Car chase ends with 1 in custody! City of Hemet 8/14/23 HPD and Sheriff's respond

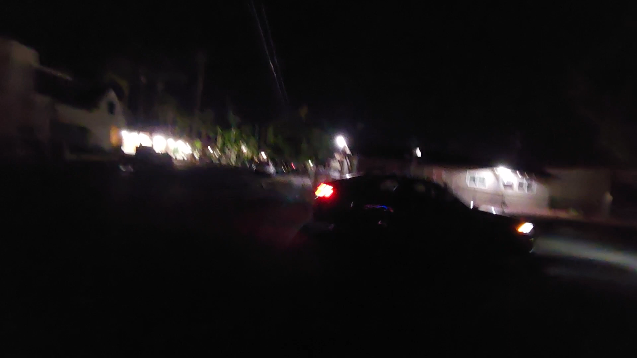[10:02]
Oh yeah, we got cops over there. A couple blocks down. Let me drive over there, see if there's more activity over there. I'll keep recording for right now.